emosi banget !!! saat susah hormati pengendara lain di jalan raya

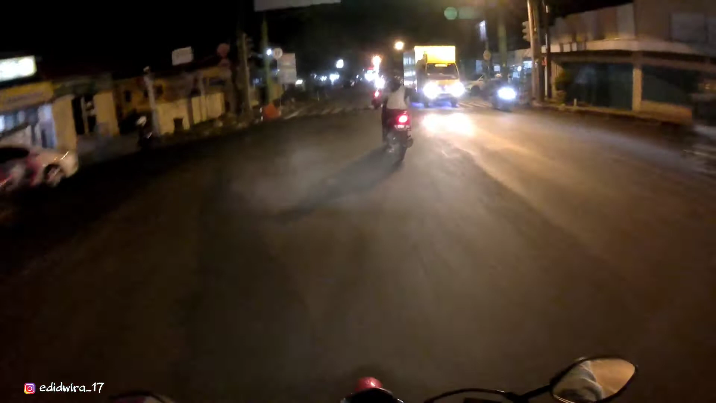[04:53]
Nah ini ada ya polisi, polsek, polres bosku. Ini kota polsek alayum. Atau sekolah apa, mas? Mas. bedana polsek karo polres bor teyeng njajan ei sangerane ya.
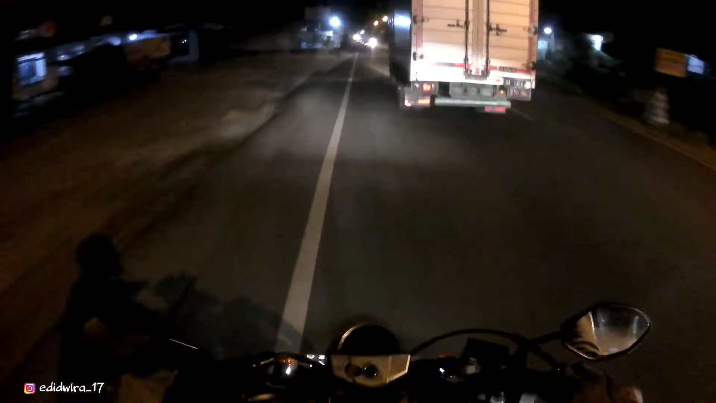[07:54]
jangan dupe dong nyalip lewat kiri rumah sana enak apa salib nah, ya arogan sih ya mungkin ini ngomong ya naik lagi ya motor disalib dari sebelah kiri kita nyalip itu enak-enak aja tapi yang di mobil bos udah rasanya cok gateli
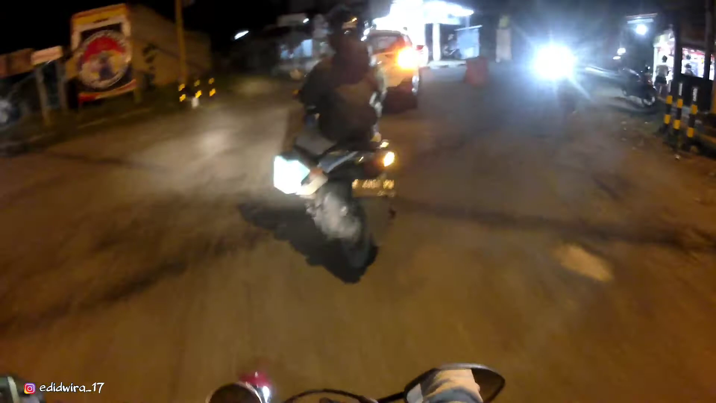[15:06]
tak kelihatan, gak ada penerangan dan jalannya rusak. Jadi sekian dulu ya untuk video kali ini. Terima kasih yang sudah nonton dan sudah subscribe yang belum mohon dibantu untuk subscribe-nya.